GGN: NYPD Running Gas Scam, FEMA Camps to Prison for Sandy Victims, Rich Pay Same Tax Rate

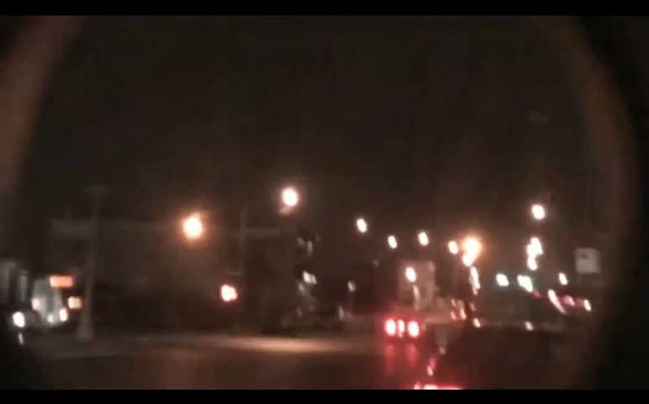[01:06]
a couple seconds later the car pulled you know reverse back out make it makes a u-turn and